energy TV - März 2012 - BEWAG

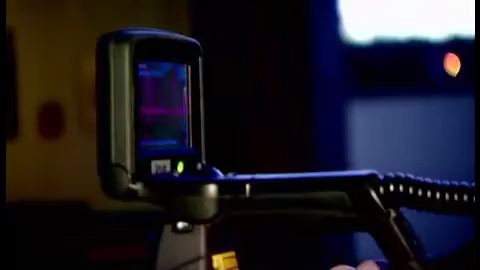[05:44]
Ziel ist, Wärmeverluste bei Fenstern, Decken, Türen und Wänden anzuzeigen.